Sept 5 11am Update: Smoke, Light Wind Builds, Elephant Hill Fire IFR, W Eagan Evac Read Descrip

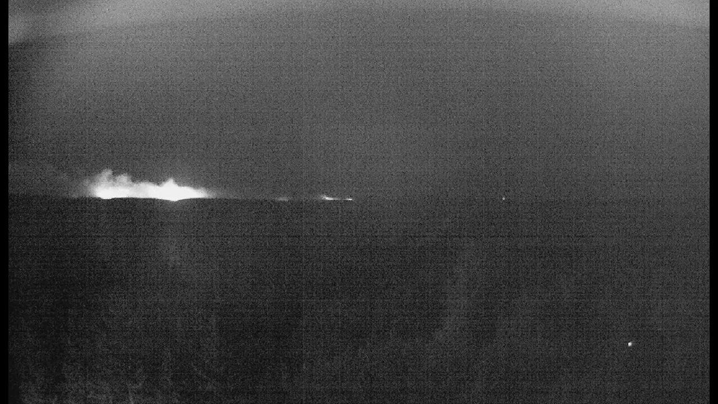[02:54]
And yes, I do see one small dot and we'll zoom in. It is displaying in what could be that Jack Frost Lake area. So there was a spot of light. If we jump to today's infrared on the NRC interactive map, that spot is gone.